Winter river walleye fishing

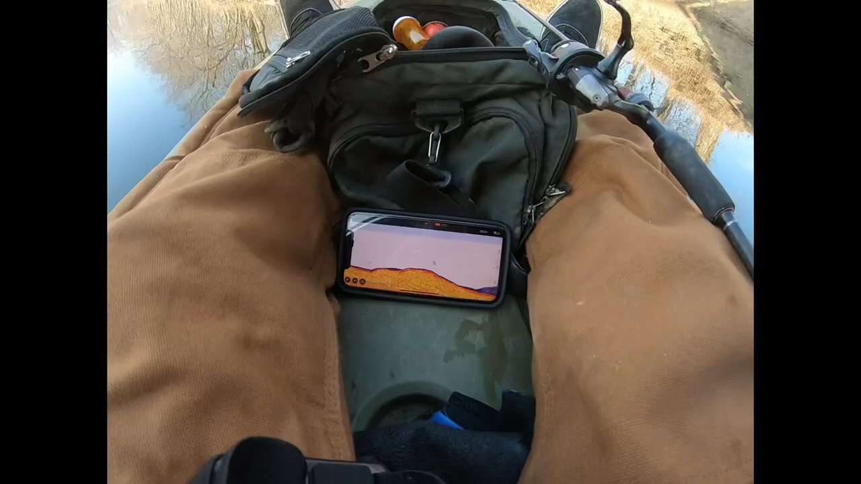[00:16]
boom disgust yeah these are this is literally a pile
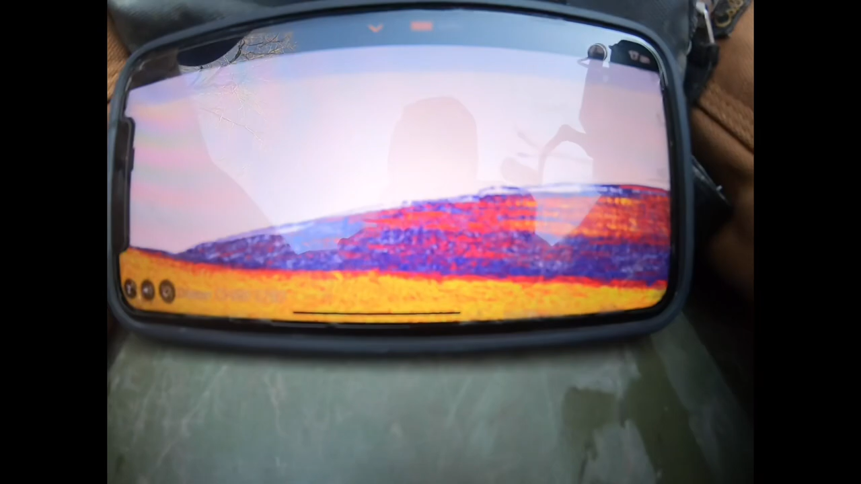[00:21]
of fish you can't even distinguish one from another it's literally it's literally stupid just like a complete cloud of fish and it's like not